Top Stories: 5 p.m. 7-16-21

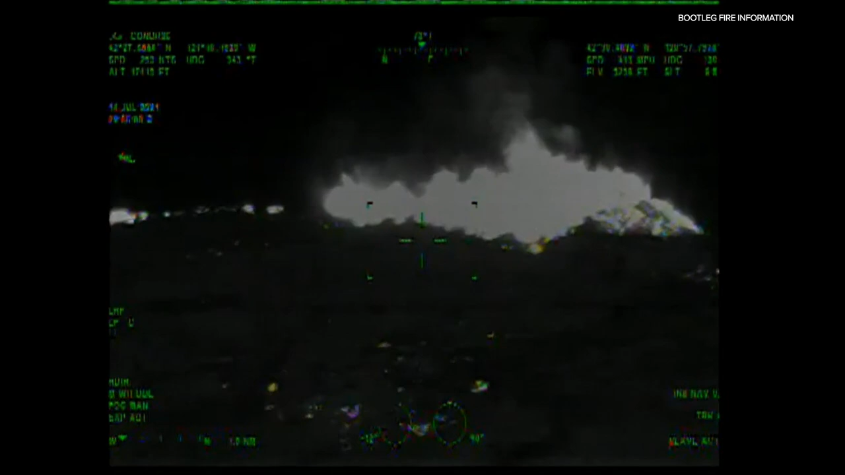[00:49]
shows the power of the bootleg fire burning in southern oregon northeast of klamath
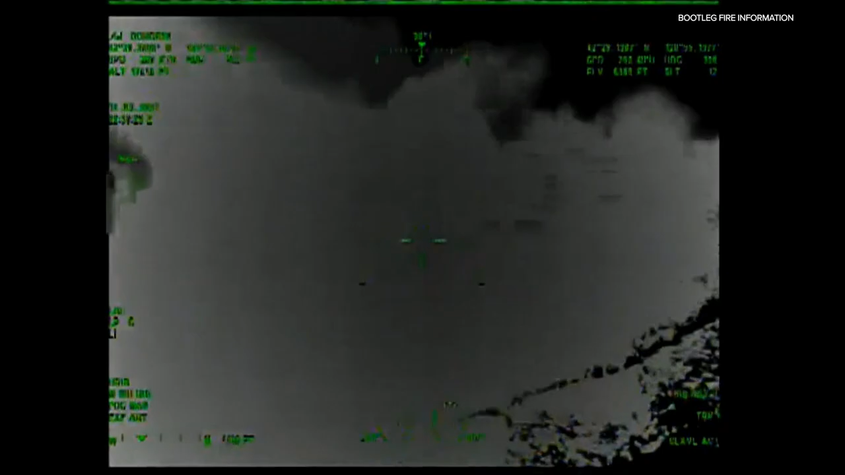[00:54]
falls it grew again overnight as of friday it's more than 241 000 acres with seven percent contained it's